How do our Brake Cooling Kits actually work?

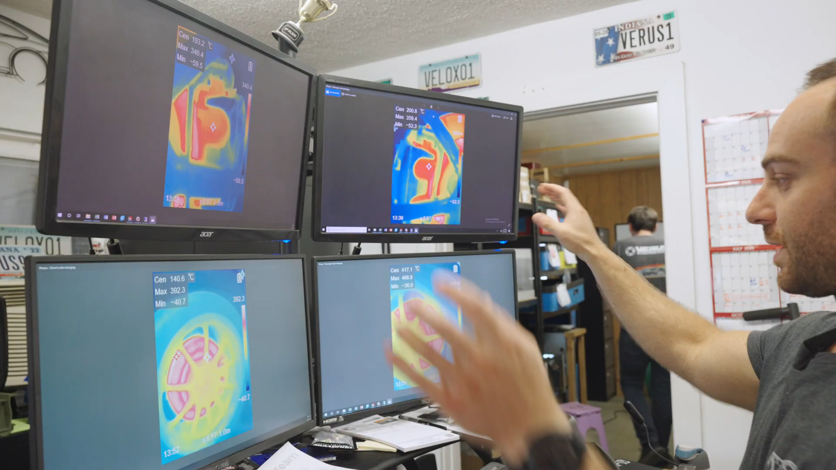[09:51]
We have the rotors on the bottom, which we were just trying to get the max temperature of the rotor.
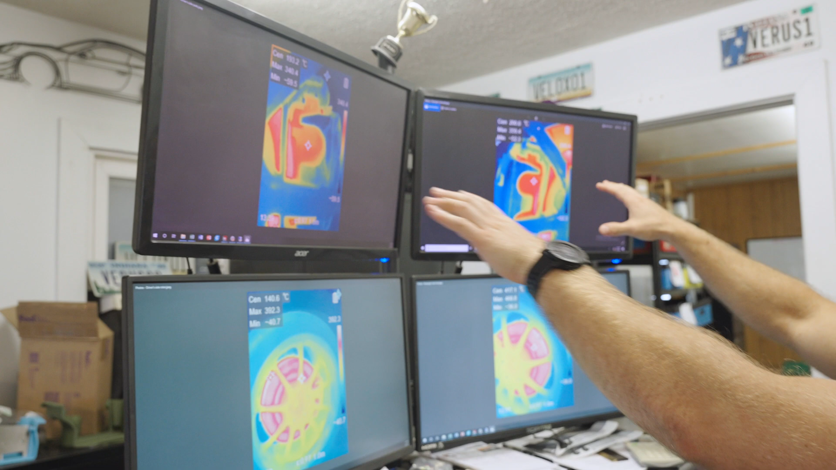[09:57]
And then up top, I focused in on the brake pad.
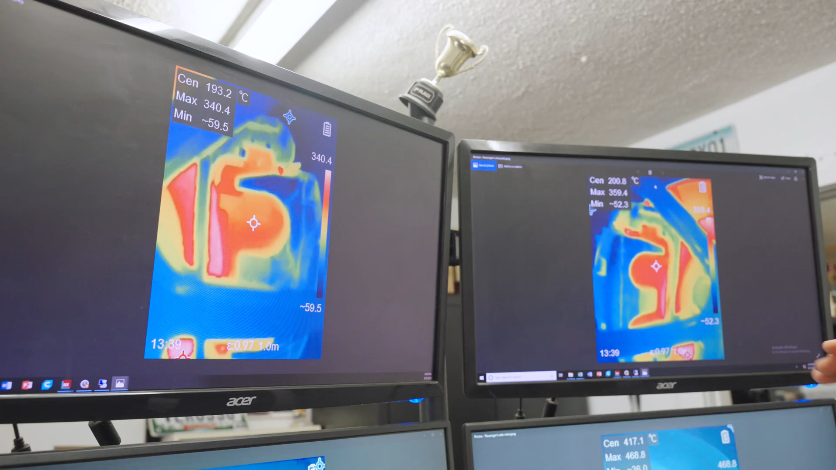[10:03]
So if we focus our view down to the bottom first, we're going to look at the rotor.
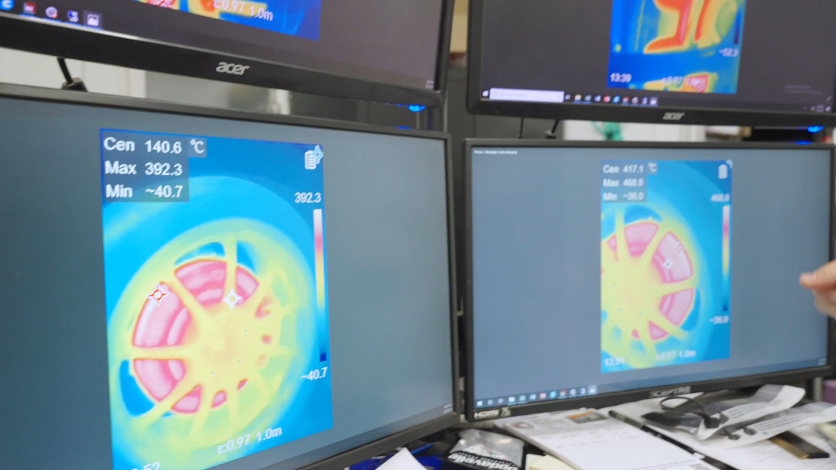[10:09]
So I basically moved the thermal camera around until I found the max temp was the highest. And that's the picture that I took.
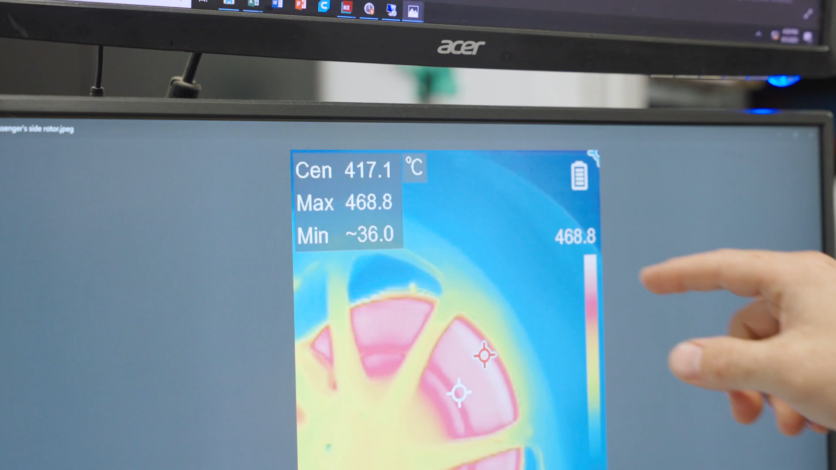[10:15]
On screen: spot 417.1°C, max 468.8°C
Ignore the center. Notice where the hottest temperature is,
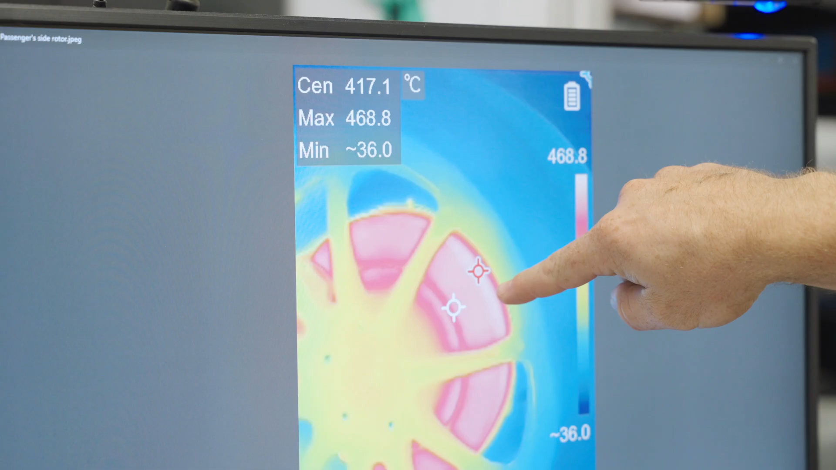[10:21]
On screen: max 468.8°C
which is like on the outer face or outer edge of that rotor. And we're at 469 degrees Celsius there.
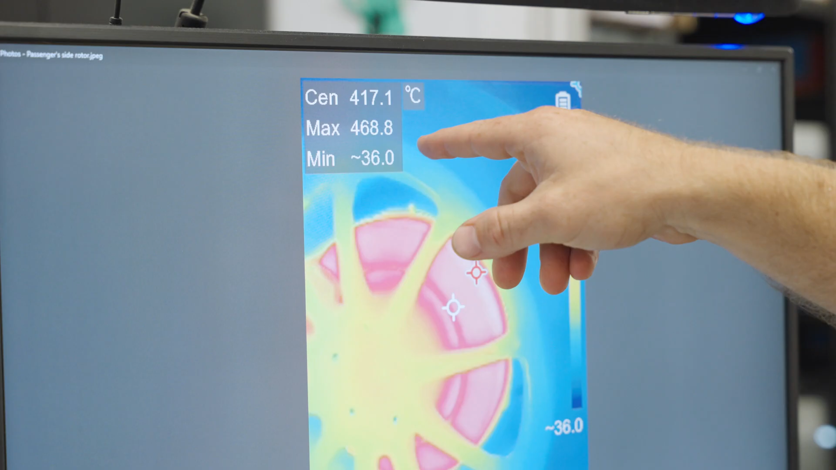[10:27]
On screen: max 468.8°C
On the brake cooling side, which again, these were taken within like one minute of each other.
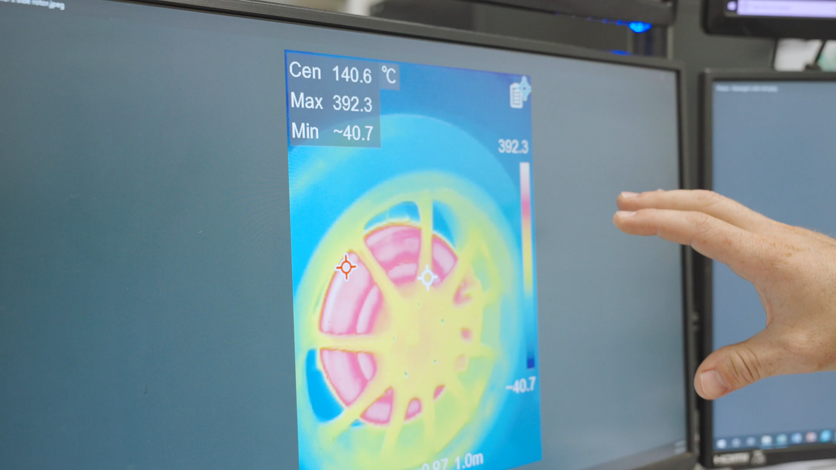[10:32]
On screen: spot 140.6°C
1352. So 152 and 151.
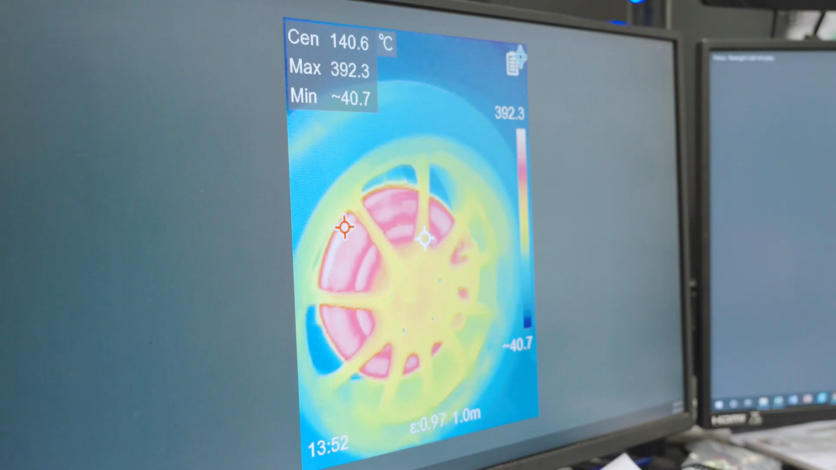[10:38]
On the driver's side, which was the brake cooling side, we're at 392.
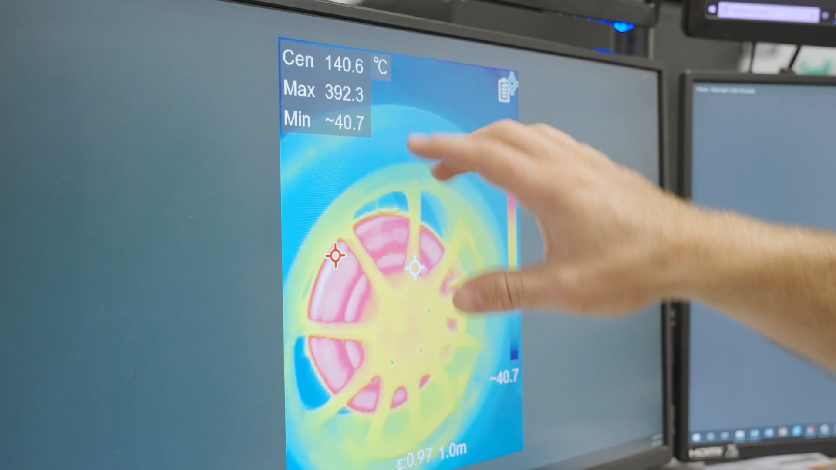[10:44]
That difference is over 70 degrees Celsius. That's quite a bit.
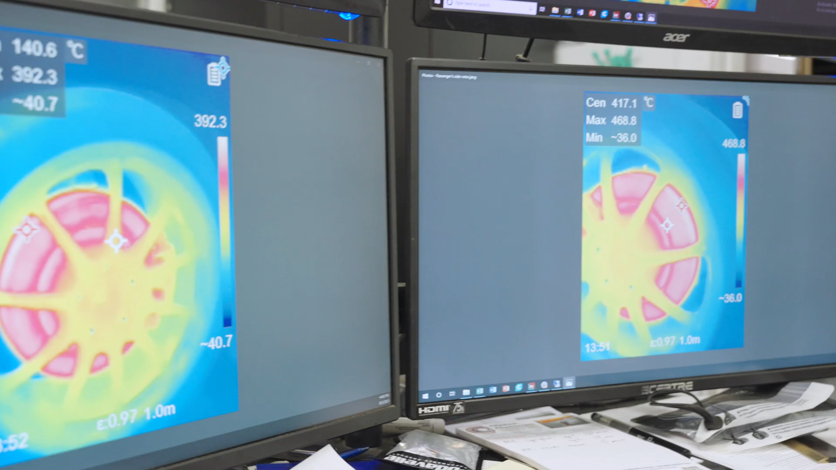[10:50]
So let's do a quick actual numbers.
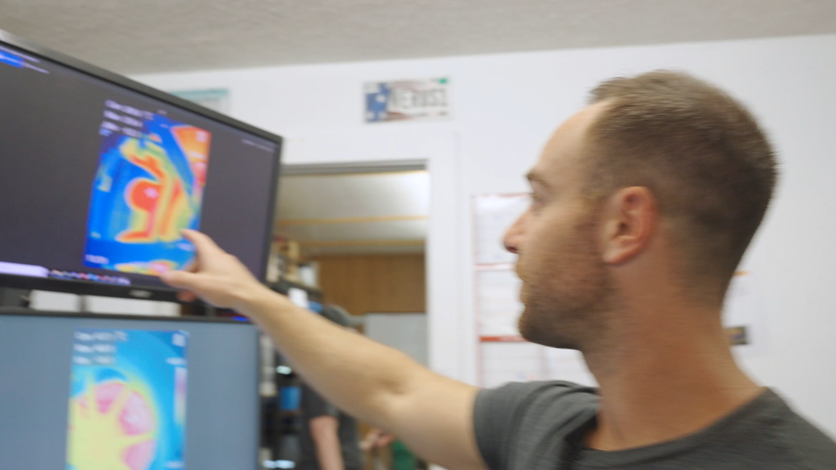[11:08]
Now, if we move up and we look at the pad side, we are going to focus on that center.
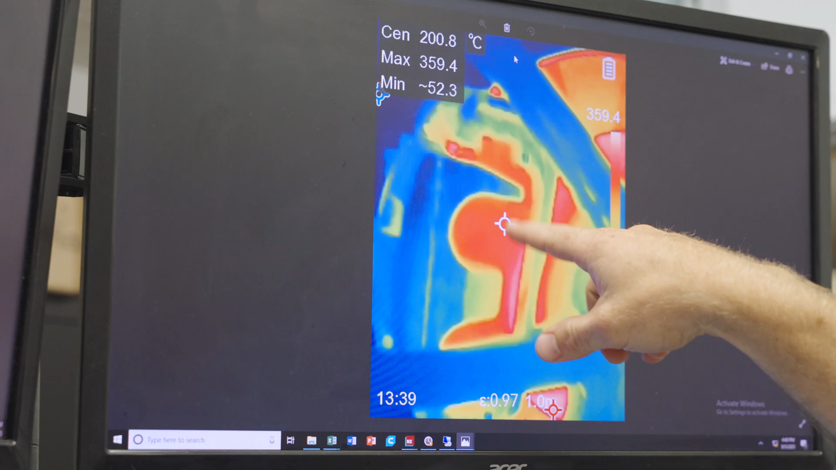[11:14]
On screen: spot 200.8°C, max 359.4°C
So center, not the max. The max, if you look at the max, which is down here, it's actually measuring the rotor temperature.
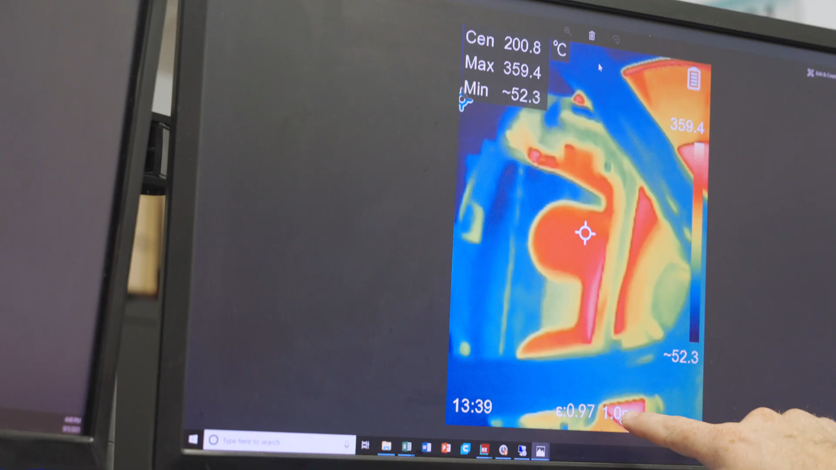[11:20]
On screen: spot 200.8°C
We're going to ignore that. We're actually going to use the center measurement because we were focusing on the pad here.
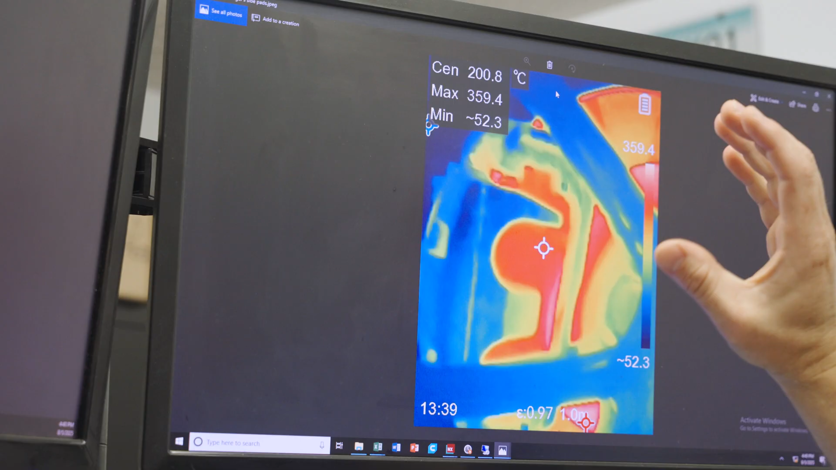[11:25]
On screen: spot 200.8°C
We're at 200.8 degrees Celsius and we're at 193.2 degrees Celsius.
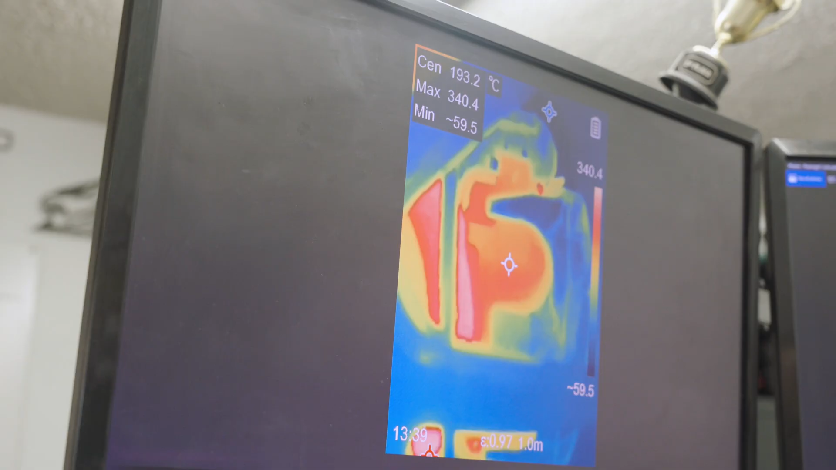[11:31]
On screen: spot 193.2°C
So that difference is a lot closer. But we're still 7 degrees Celsius cooler on the driver's side, which has the brake cooling.
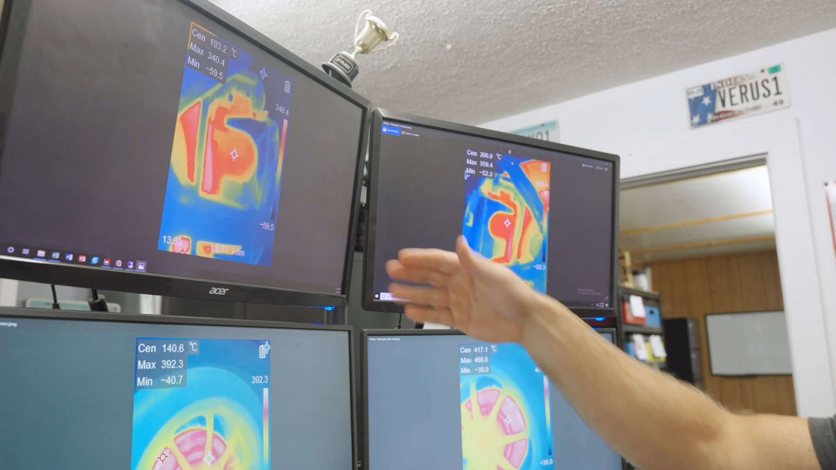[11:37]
Now, as Alex is going to show you on the video,